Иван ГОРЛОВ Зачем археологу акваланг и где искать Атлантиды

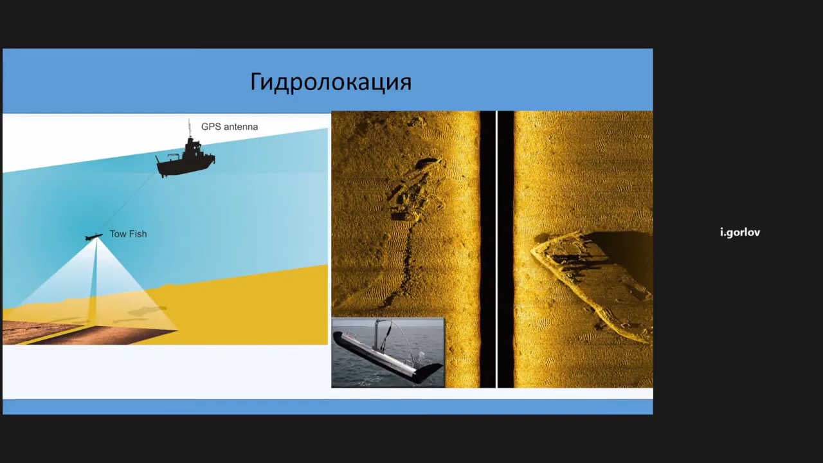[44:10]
чтобы в причудливых тенях, искаженных качкой под поворотом до датчика прибора или особенностями попадания луча на поверхность определить какой-либо объект. Другим мощным средством является многолучевой халот, который позволяет нам подобно 3D-сканеру получать данные о
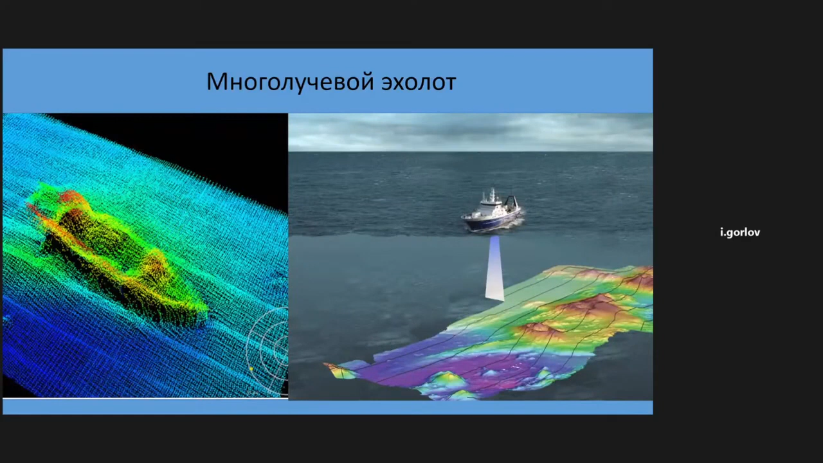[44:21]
взаимопространстве расположении объектов на дне моря и строить цифровую модель рельефа местности.